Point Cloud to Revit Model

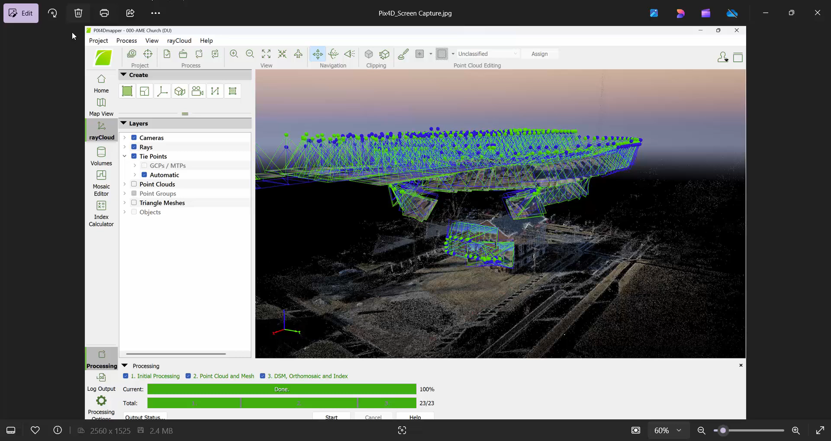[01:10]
flew a drone over the top about a 10 minute flight took a lot of pictures obviously my wife is a professional drone pilot and a forensic scientist uses Pix4D as her primary software so we took all those photographs and created a point cloud and then dropped that point cloud into to
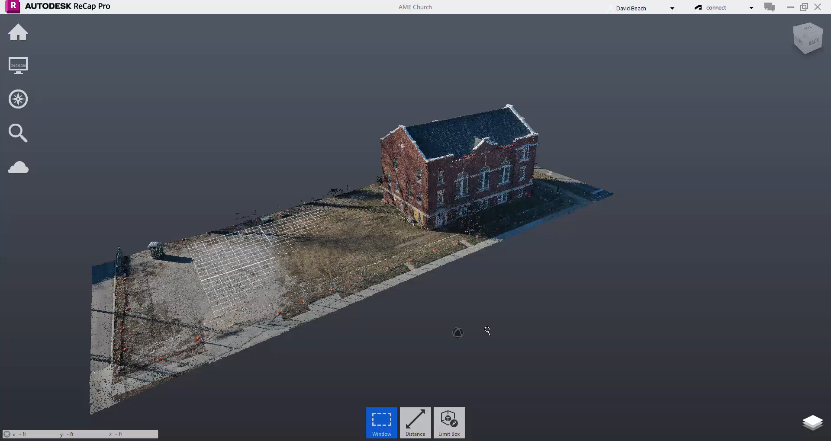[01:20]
recap to prep it for Revit so recap really nice little piece of software and we could have done a lot of the photogrammetry work the photographs from
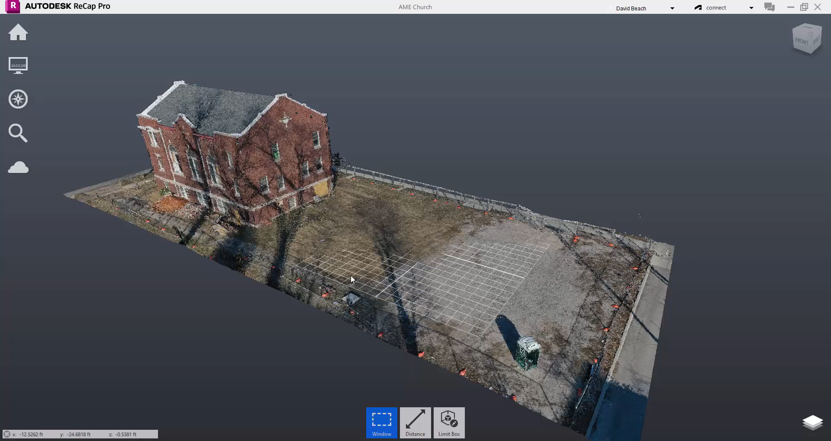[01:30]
the drone and put that together in recap it's just my drone pilot is more familiar with Pix4D and so that's what we used so the things that I did here I
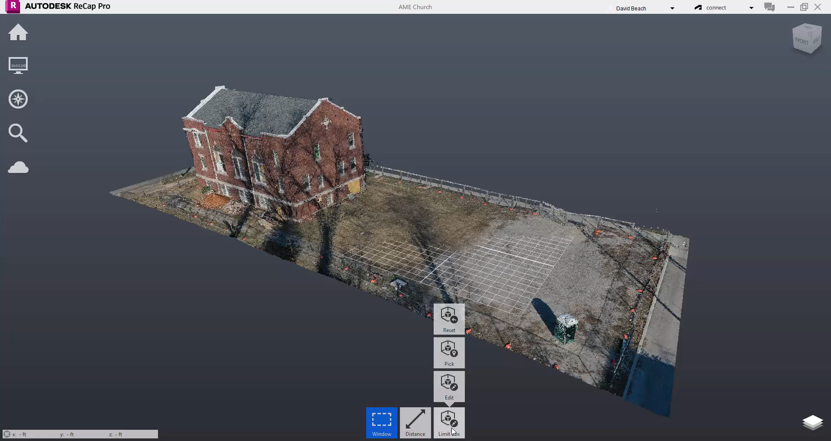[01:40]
created a limit box to crop the parts that we did
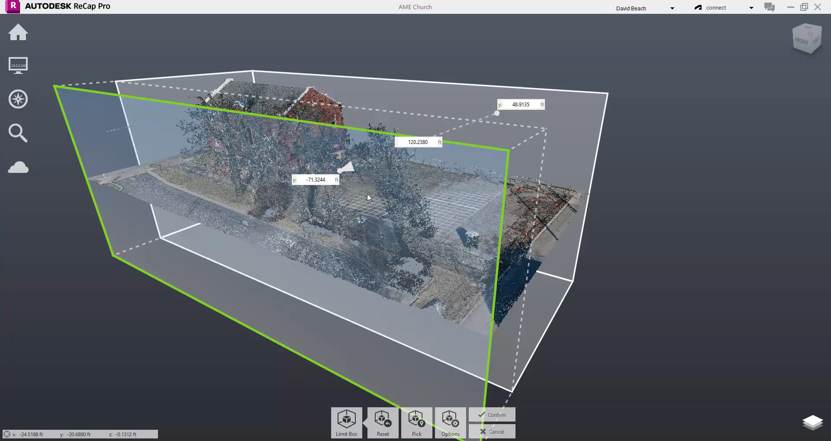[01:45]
not need right so I mean you can come all the way through and sort of look sectionally even at these things
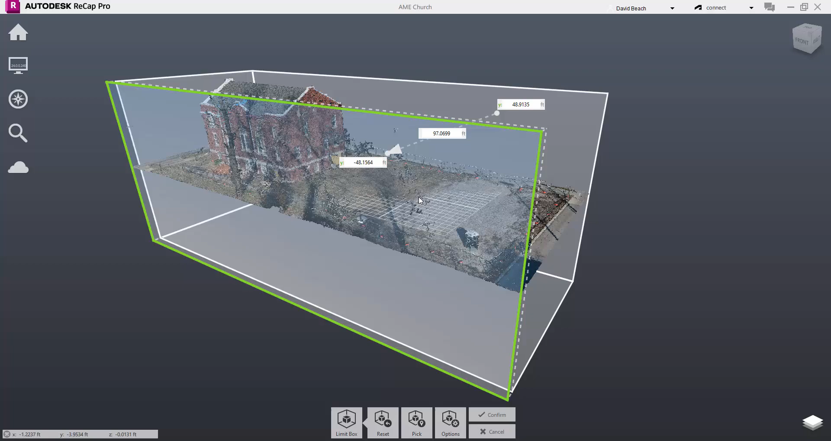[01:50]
but we went to the edges of the site that I have my students working on a new project for our campus and getting rid of some of that extra data we
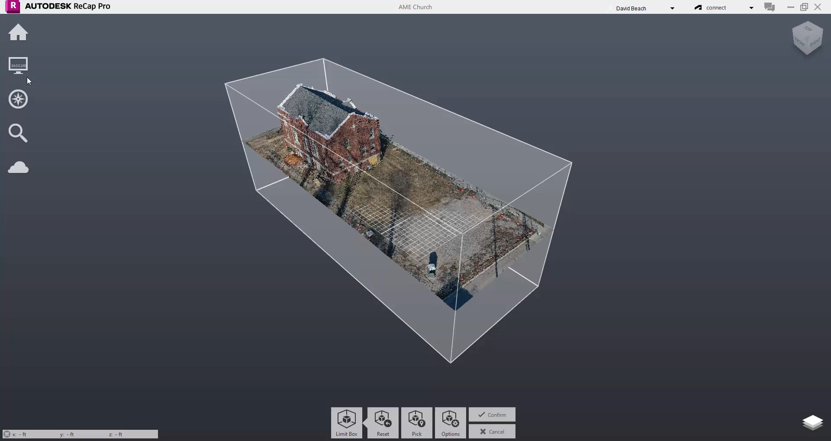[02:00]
re-centered the origin on this file so hit confirm
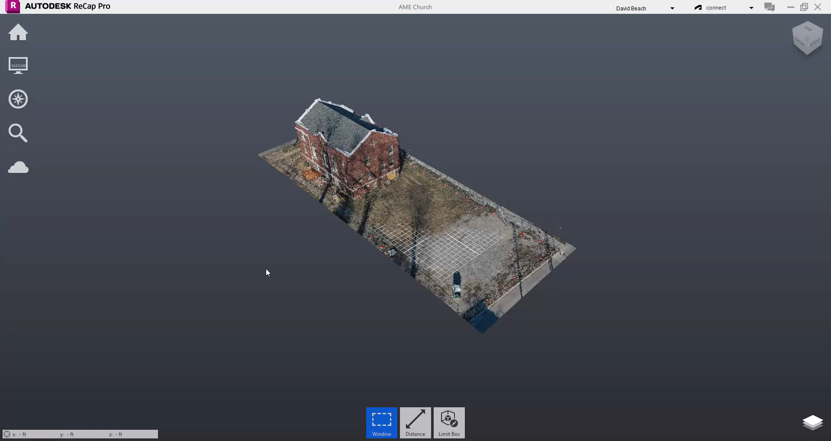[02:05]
on that we recenter the origin which is right here update origin
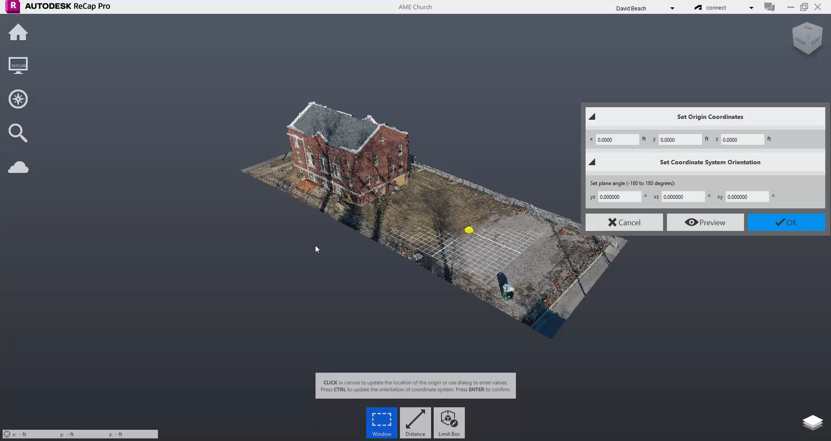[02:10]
and simply selected a point approximately where our project is and selected okay on that and then also just cleaned up some little point
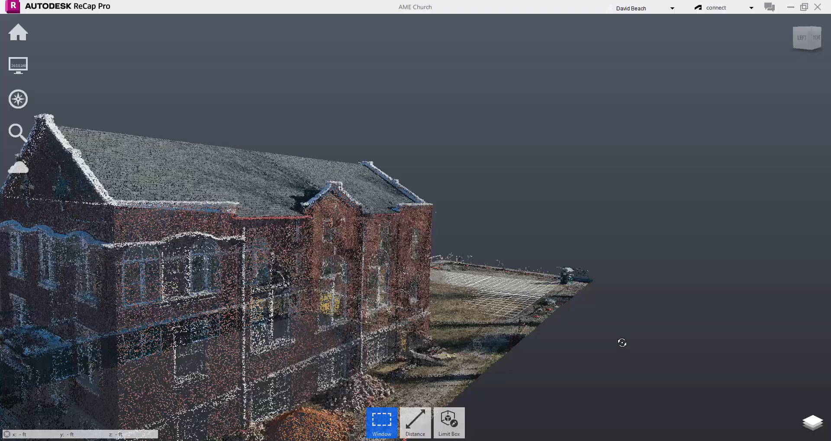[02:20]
anomalies let's see if I can find one in here someplace yeah you'll get these little dudes right here but often they happen in larger groups just something that
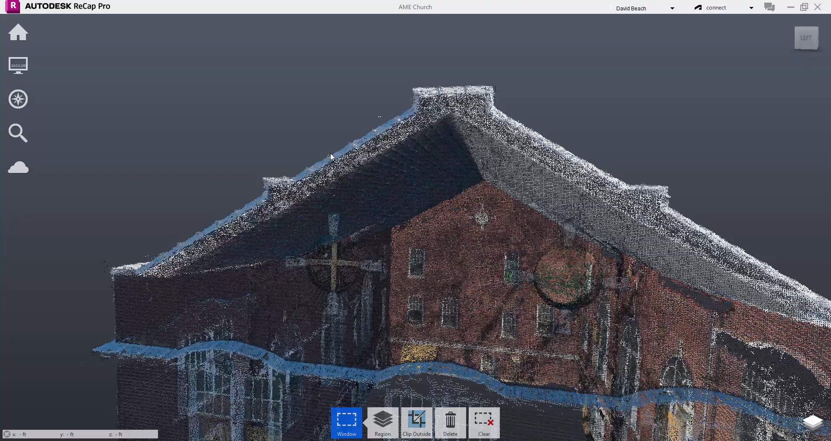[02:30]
didn't quite come in correctly and so you can just go in and really quickly do a
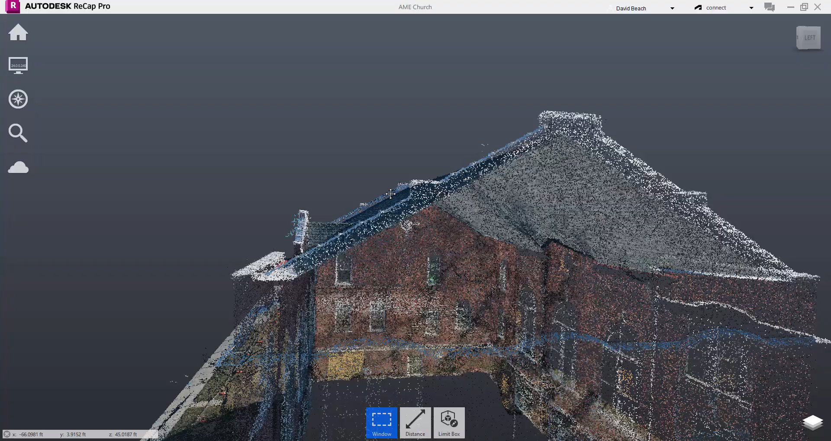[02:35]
highlight a lasso around the things that you don't want there's a nice little cluster of them right here
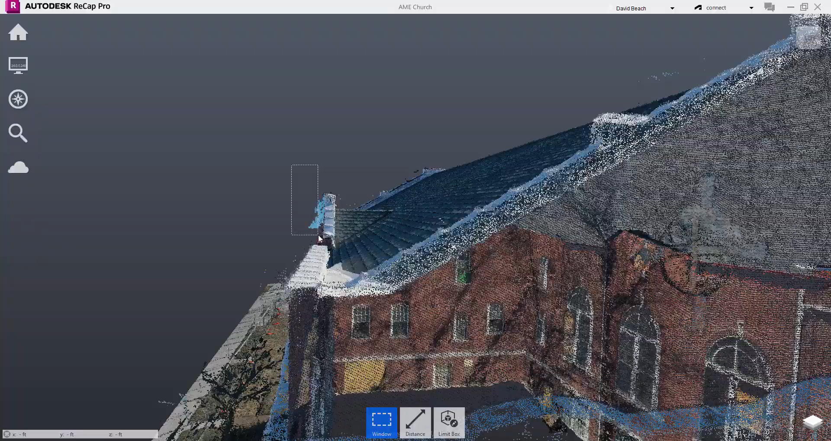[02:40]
you can just lasso and delete and just kind of clean up the edges of a few
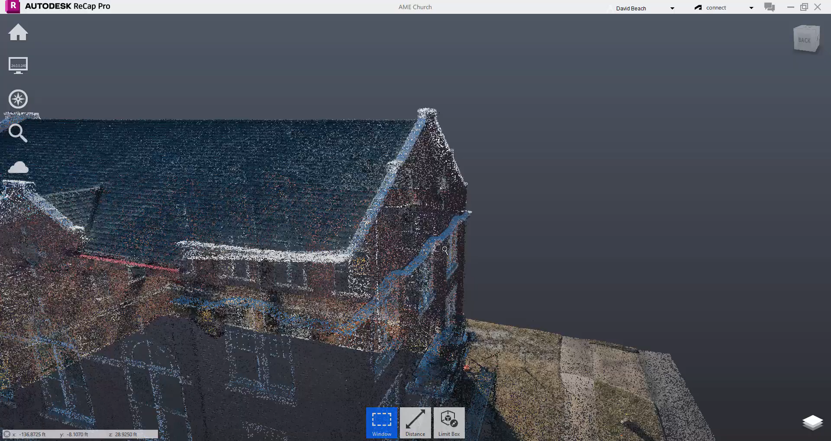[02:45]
things here or there to get that point cloud working nicely in particular there were
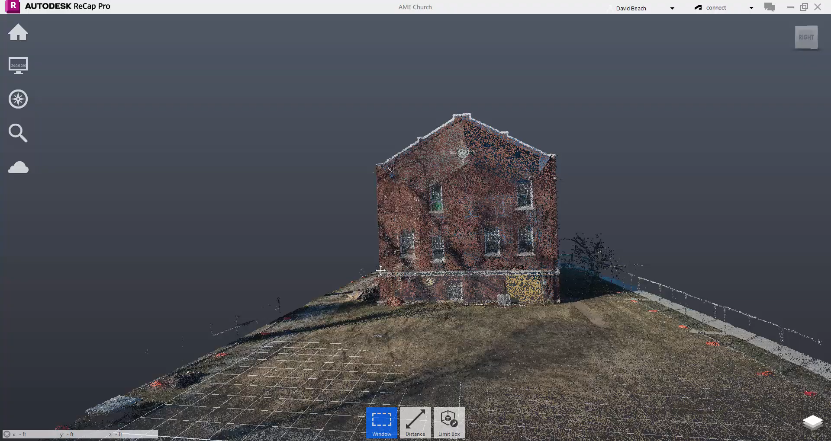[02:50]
edges of tree branches and a lot of things over on this side that would have just been a
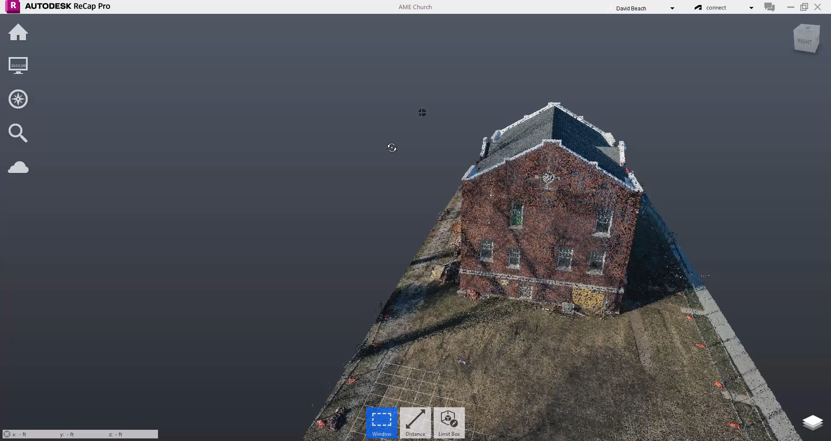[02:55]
little bit distracting in terms of something that I want to use to build
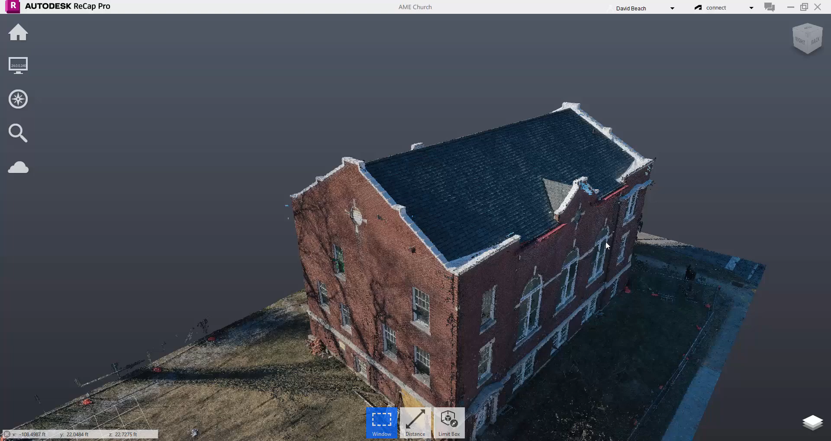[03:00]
a BIM model off of this church so we have the context for this so our next task is to export this file so right here exports and I'm sending that
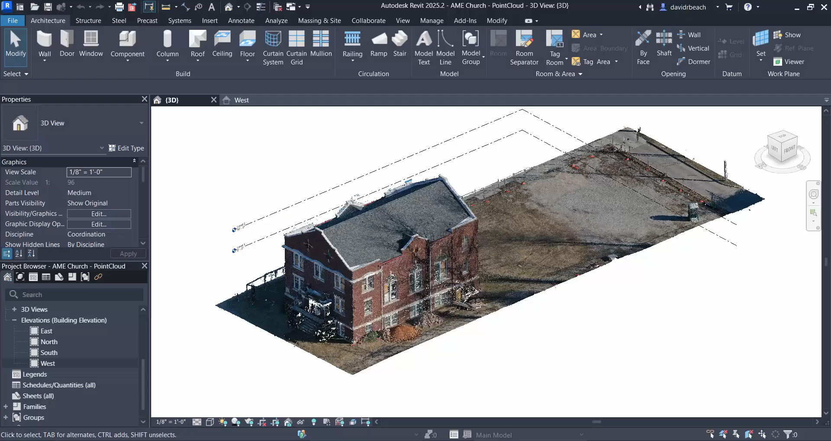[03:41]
have that done and brought into Revit
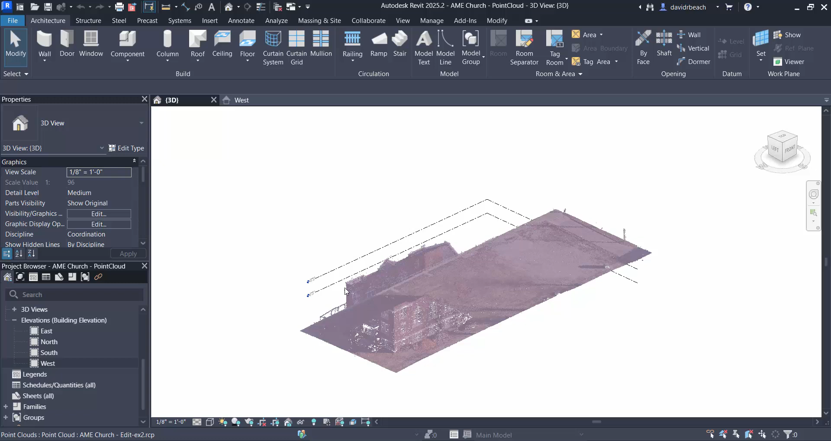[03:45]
and to do that inside of Revit let's just go file new
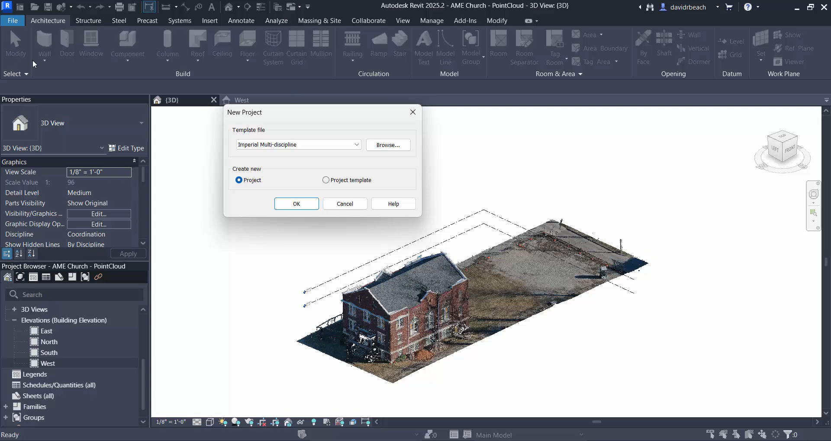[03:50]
so I can walk through what happened exactly with that and show you really frankly how easy it is so that is insert
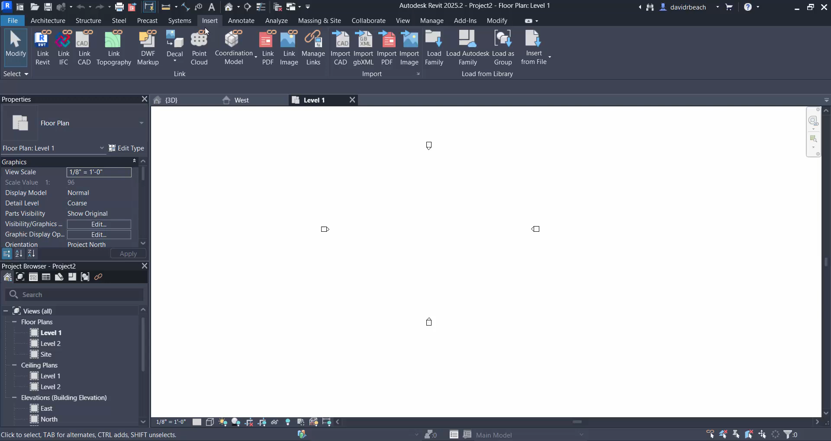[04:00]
point cloud I'm grabbing my RCP file and saying open and yeah it's already done
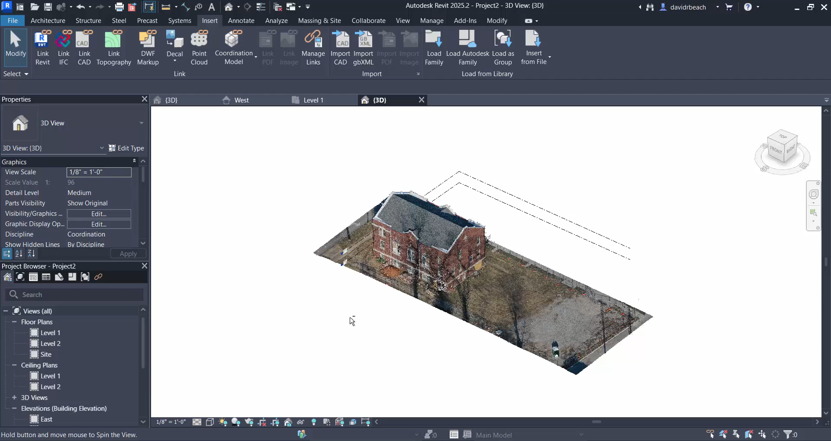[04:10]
that simple y'all now the the cleanup bit that I had to do if I look at let's say my west elevation here so let's go level one and let's make sure that I'm actually seeing my elevation correctly so I'm pulling that elevation tag out I'm pulling that over if I go to my west elevation
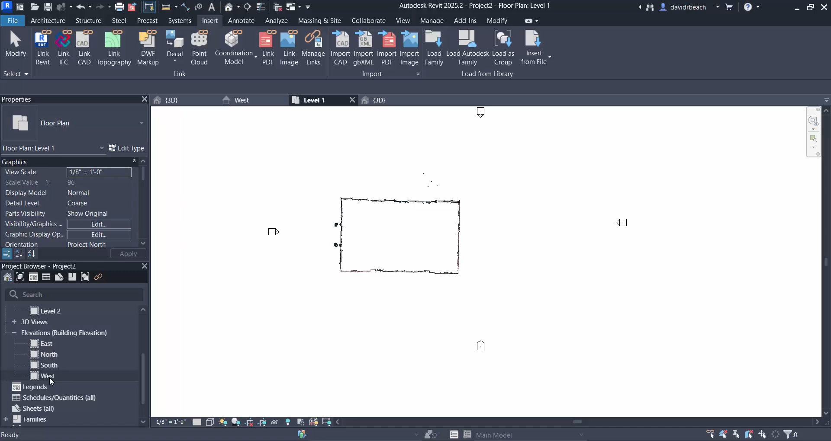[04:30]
you'll see things are a little bit wacky right it's a little bit leaning to the side and it's not quite on the ground plane so the
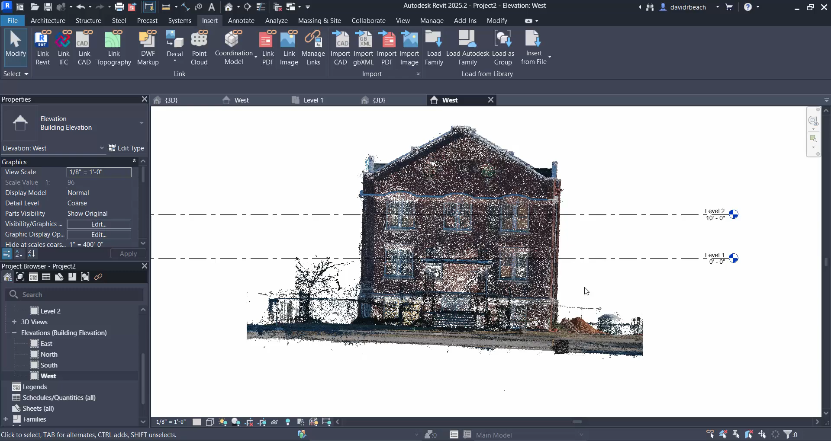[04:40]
the few things that I did really quickly with this is I can select my point cloud my move tool and I'm simply going to grab this bottom anchor right here
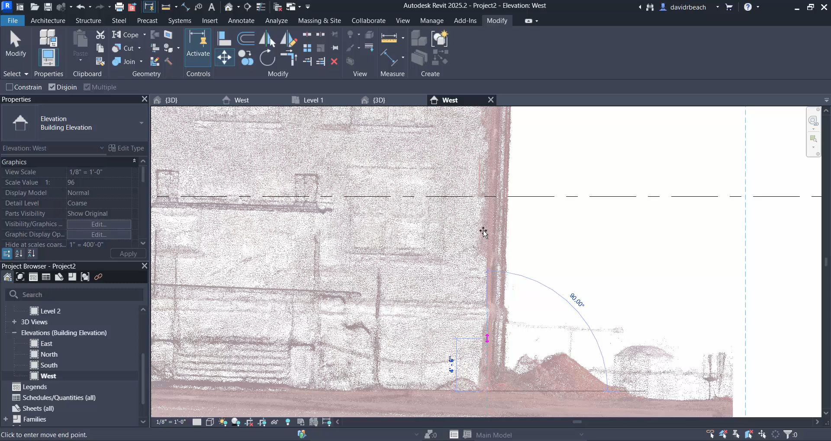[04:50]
and put that at my zero mark and then I can select rotate I'm going to move my point of rotation again
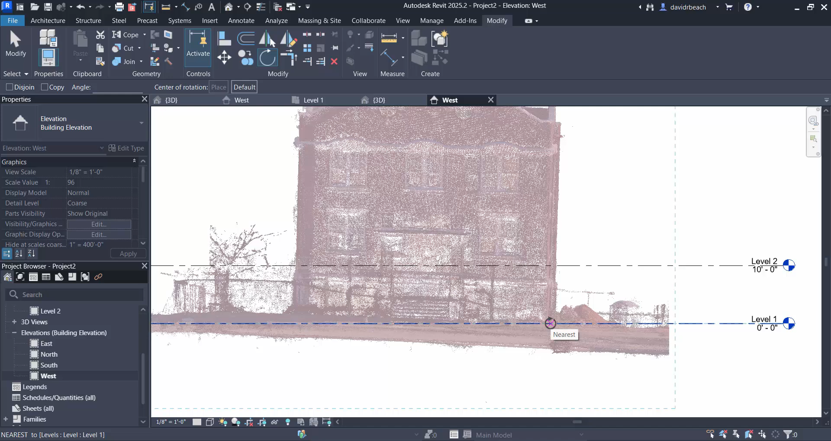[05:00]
right here I'm going to go across my ground plane and